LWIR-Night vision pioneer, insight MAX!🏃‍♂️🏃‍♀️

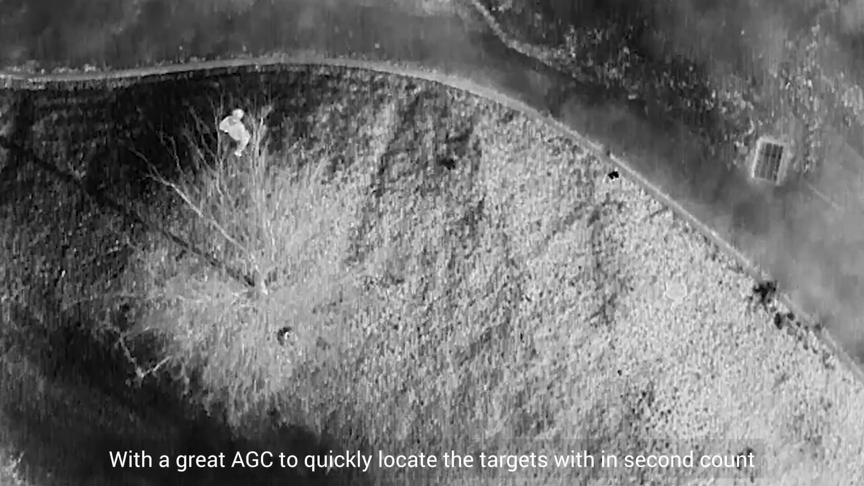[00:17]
with a great agc to quickly locate the targets within second count